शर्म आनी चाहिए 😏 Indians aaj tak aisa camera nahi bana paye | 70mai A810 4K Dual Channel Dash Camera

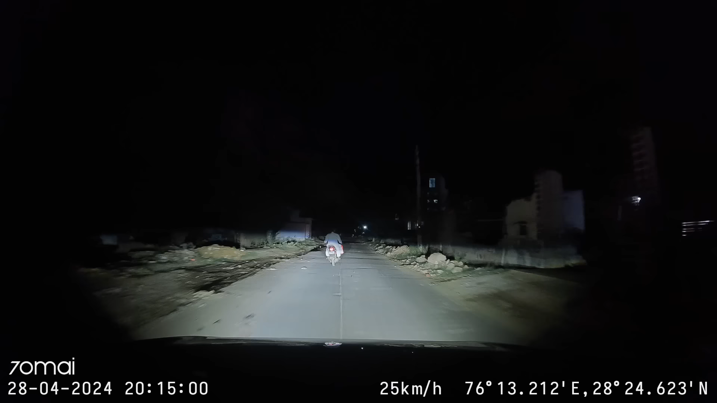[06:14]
here now in the night slow speed If you go further, see the vehicles and observe them,
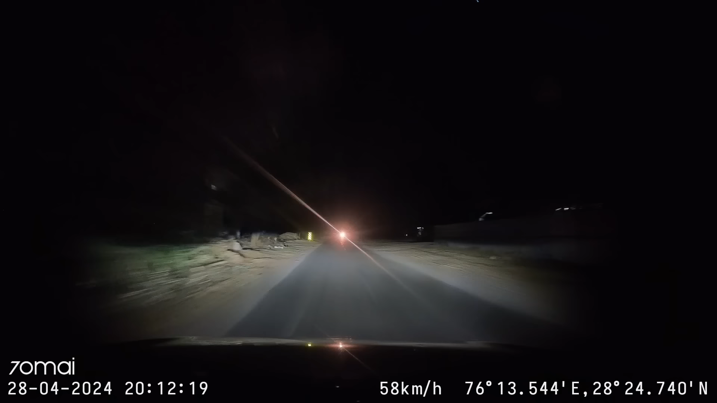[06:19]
I will take a little bit on the highway, so if you can see the low beam, high beam, if I switch there, then how do you see the visibility road inside the road, and don't ask the lights, which lights are,
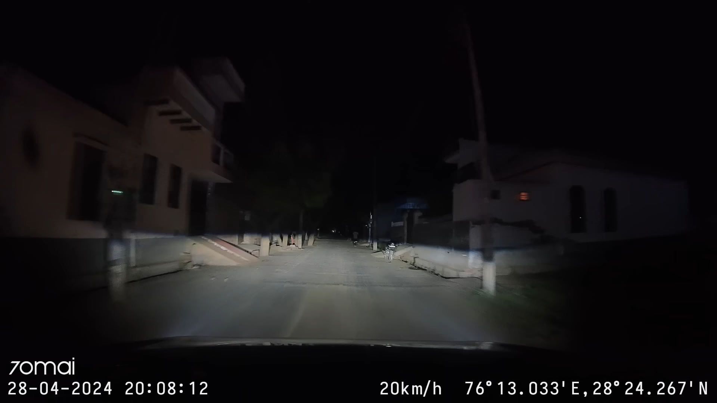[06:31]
and these are some of my town's clips from night time, front camera's first, so now make your opinion,
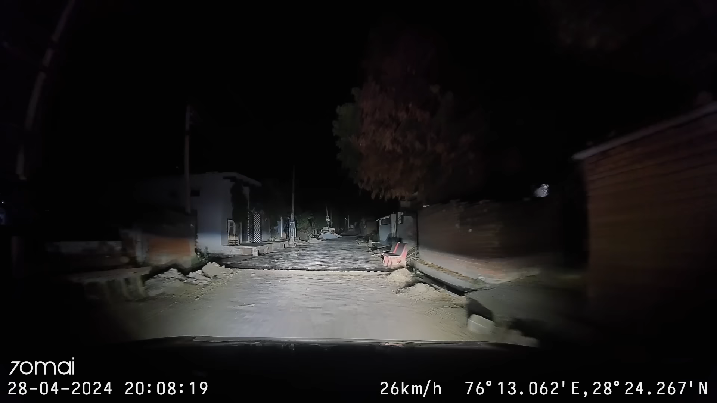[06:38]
how do you feel the clips, no editing, no color correction,
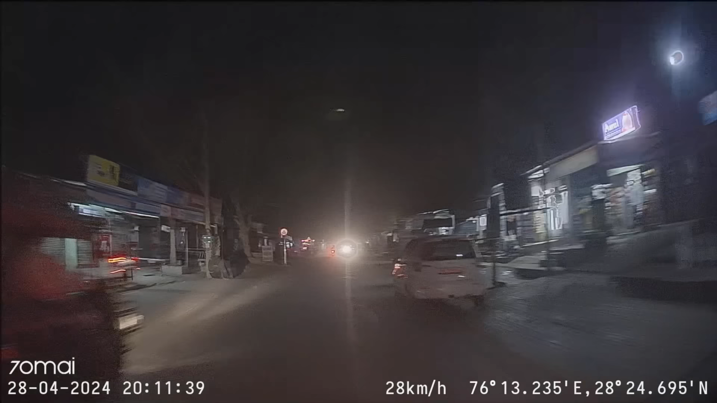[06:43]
and this is the rear camera's night time recording samples, like I said, the rear camera, as much as you put on the rear camera, you will get the effect at night, because the vehicles behind it is high mount stop lamp, so when you put on the rear, then when you hit the brake,